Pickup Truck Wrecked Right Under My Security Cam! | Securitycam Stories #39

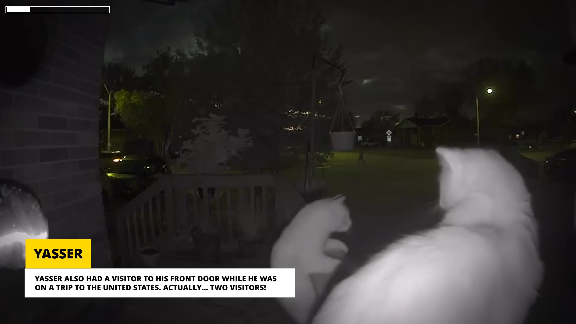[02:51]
The cats hung out on the railing for a while, and Yasser was relieved his security cam had captured cats prowling around, rather than a suspicious person while he was away. I don't know, Yasser. Cats can be pretty sketchy.
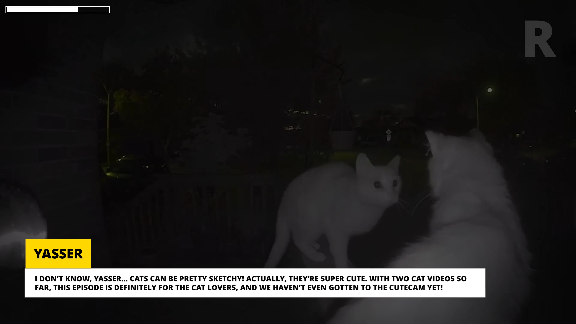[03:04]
Actually, they're super cute. With two cat videos so far, this episode is definitely for the cat lovers,
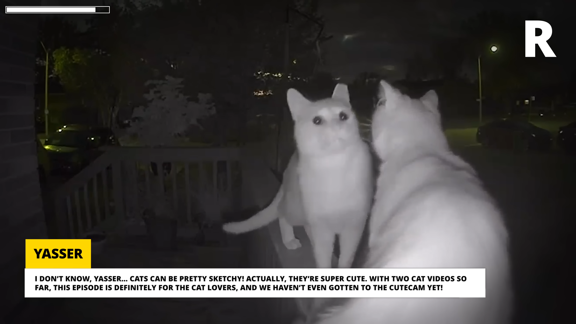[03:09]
and we haven't even gotten to the cute cam yet.
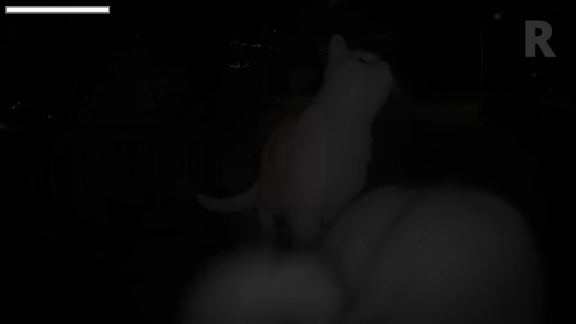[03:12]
Here we go. Wait a minute. Those aren't cats. They're otters.
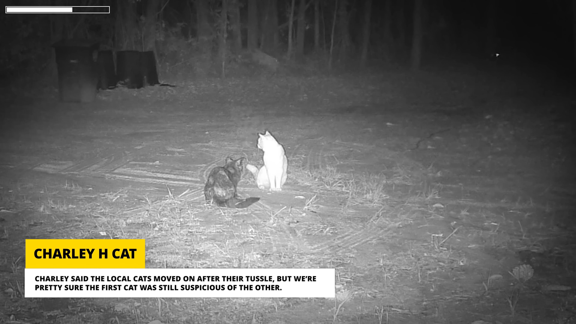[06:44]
Charlie said the local cats moved on after their tussle, but we're pretty sure the first cat was still suspicious of the other. Yeah, you get out of here, imposter. Without Charlie's security cam, we'd never know about all the animal drama among us.